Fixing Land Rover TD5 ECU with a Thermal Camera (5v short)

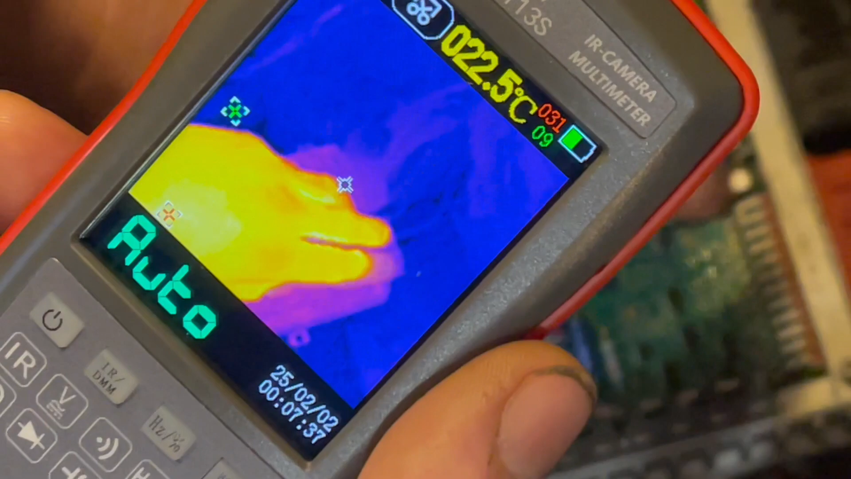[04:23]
On screen: spot 22.5°C
so the idea is i don't know well you can see it on there turn the power on
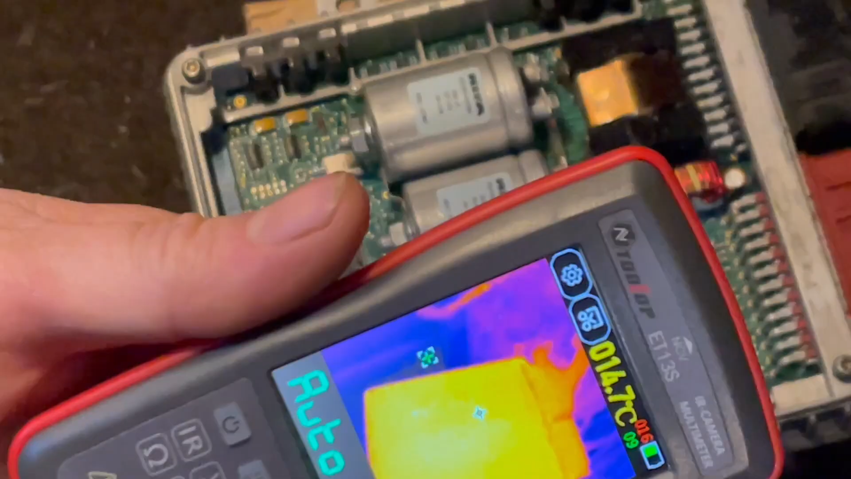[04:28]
On screen: spot 14.7°C
on the board and then you can see hot spots
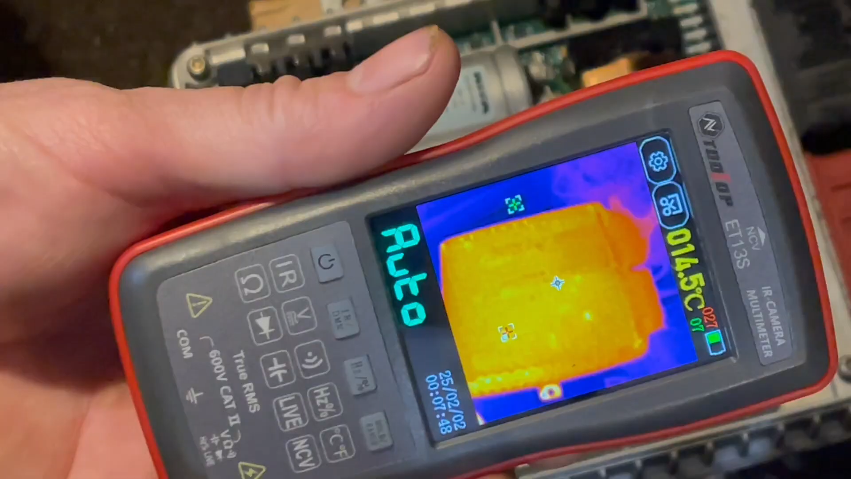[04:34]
On screen: spot 014.5°C
so we'll go closer there you can see that's getting mad at that chip there in it
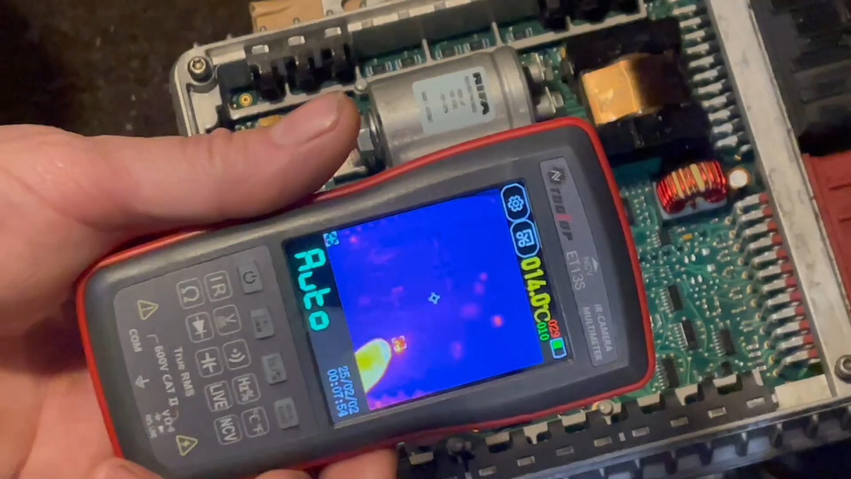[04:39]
On screen: spot 14.0°C
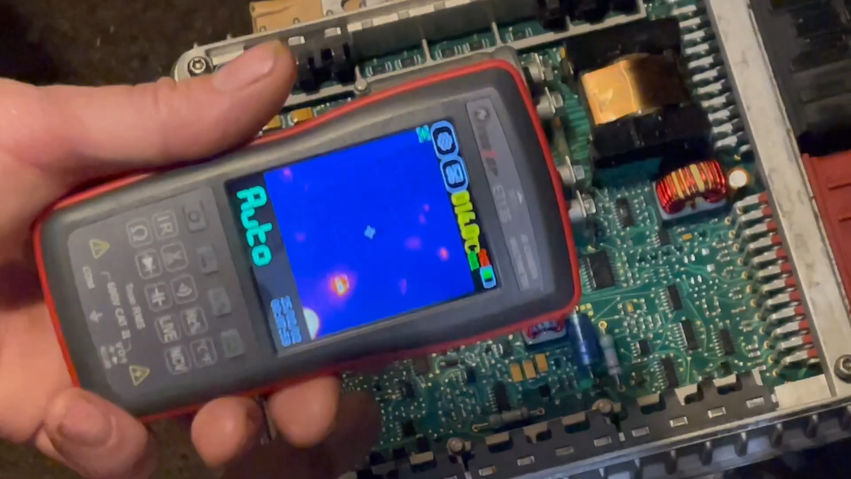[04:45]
which is that one there see it i know his other components getting up but that's normal but that's getting extremely hot that and everything else looks pretty normal but that one is too hot
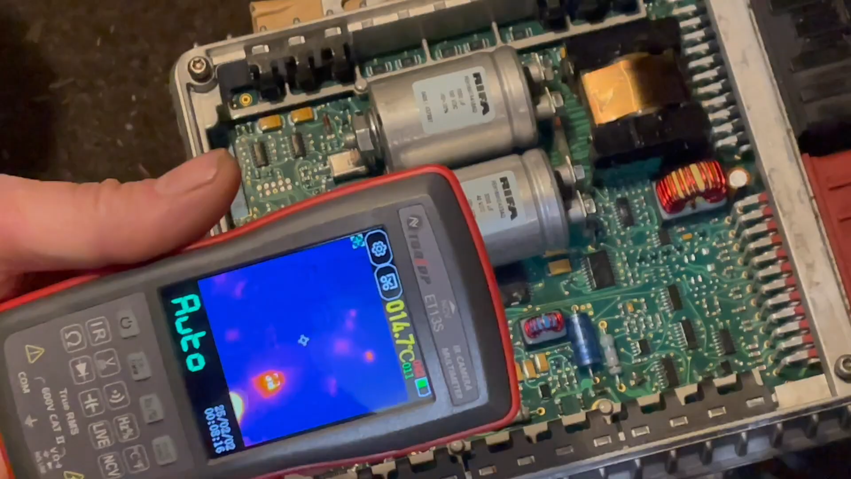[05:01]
On screen: spot 14.7°C
so we turn it off the power supply again
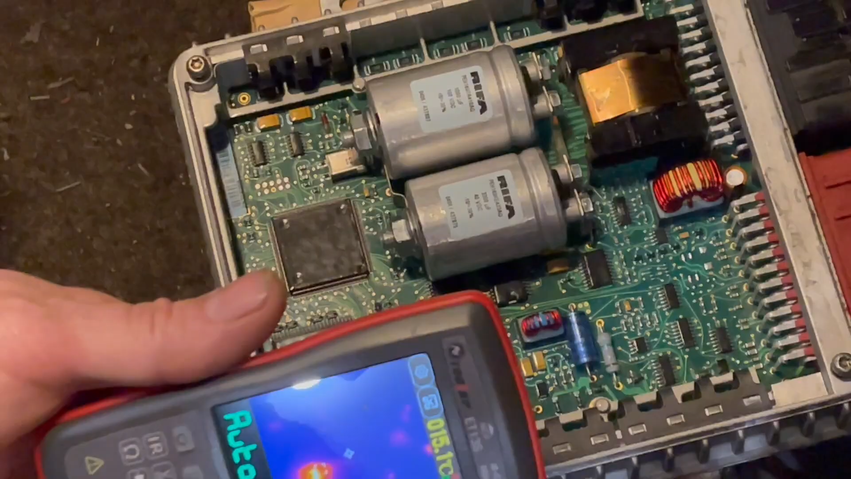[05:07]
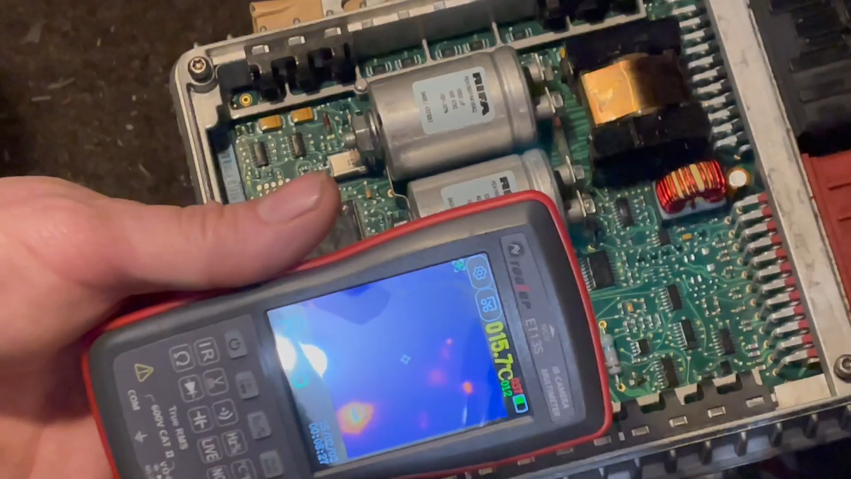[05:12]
see how hot that is hotter than anything else
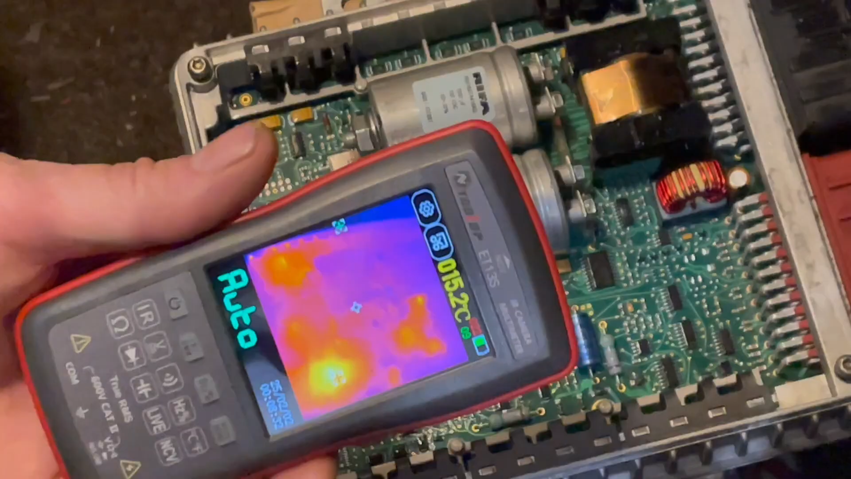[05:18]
so that one is suspect that chip there